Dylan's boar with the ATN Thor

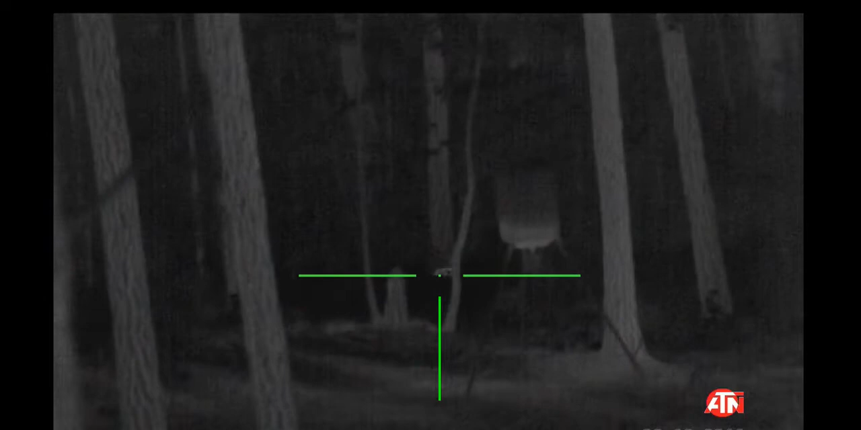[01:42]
I don't think he's getting up.
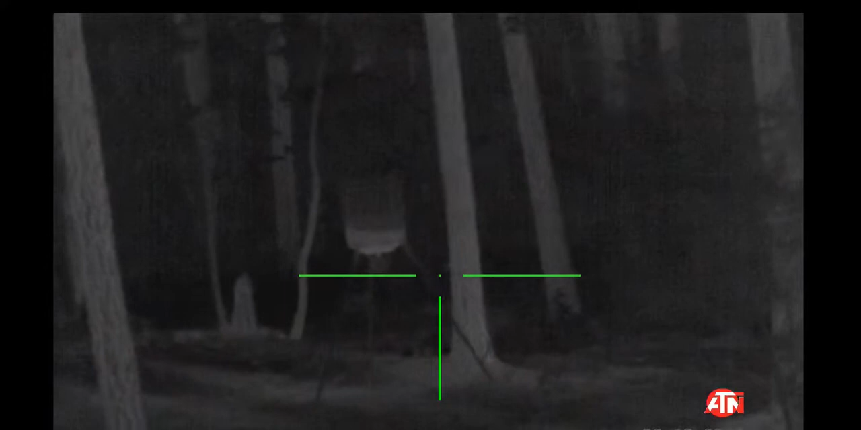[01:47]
Hold on. Oh.
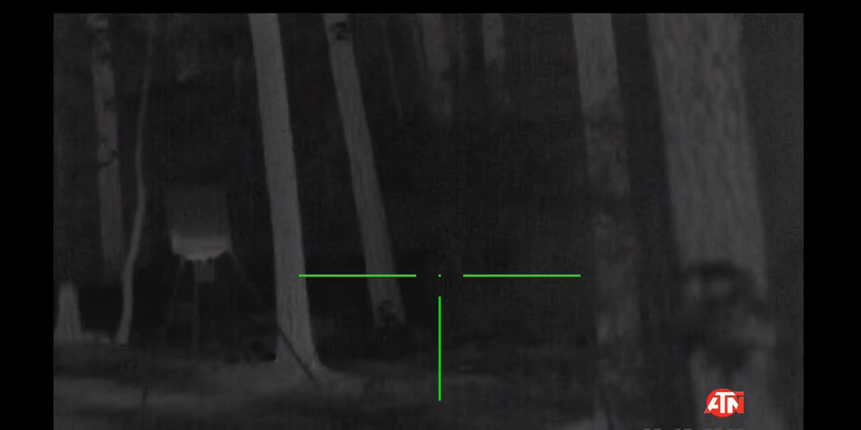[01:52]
He's rolling around. If you need to put another one in it, put another one in it. I can't see him no more. He went behind bushes rolling around. He dropped though. I hit him in the neck. All right. I'm putting it on safety. I like this gun. I'm going to buy me one of these one day. Oh, there he is. Yeah. Did you just get the message? Yeah.
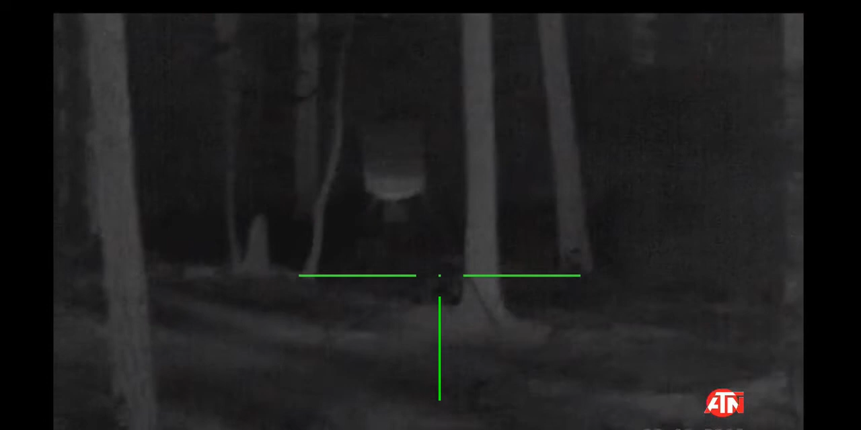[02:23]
Did you just get the message? Oh.
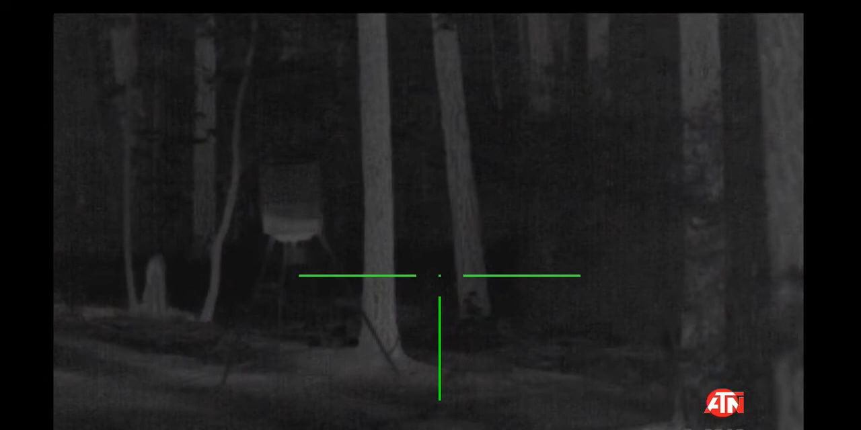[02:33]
I seen one. I waited for him to come out of the bushes.
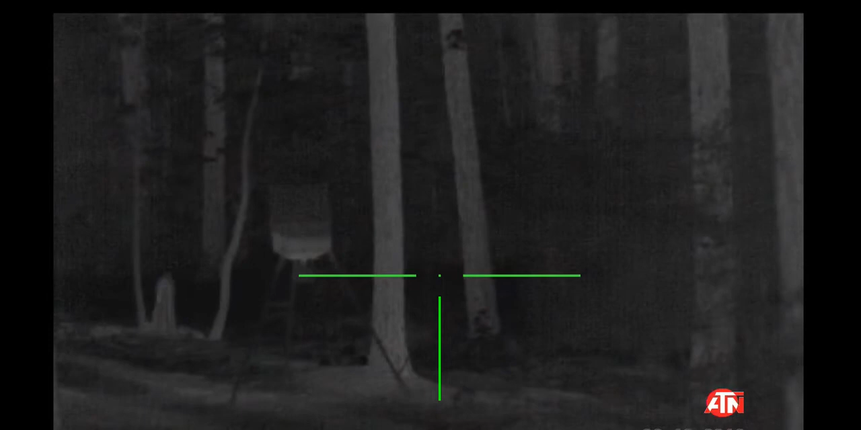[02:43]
He's still squealing around. I can't see him anymore. I seen him for a split second. Okay. Come on. Put it on the shaky, put it on your back. Come on back.